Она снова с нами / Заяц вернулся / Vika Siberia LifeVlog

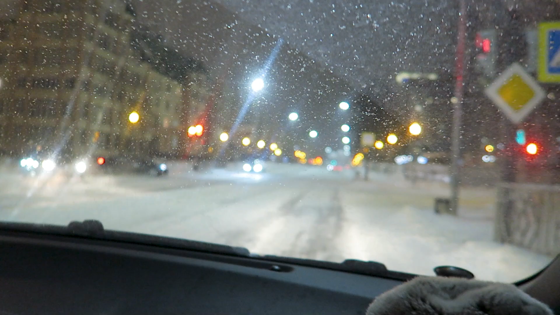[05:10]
ездуны сейчас дорога очень скользкая выпал снег где-то почищена где-то не почищена здесь вот не расчищена и вот они вот начинают это вихлять
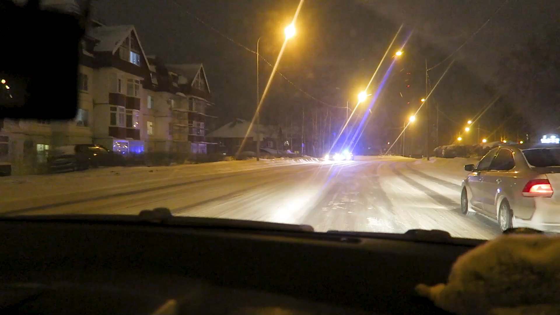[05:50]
ну вот про то что я говорю и дороги скользкие но тут видимо просто за нарушение какое-то остановили так что у нас гибдд глюдят а судя по всему это какой-то старый мерседес да ну понятно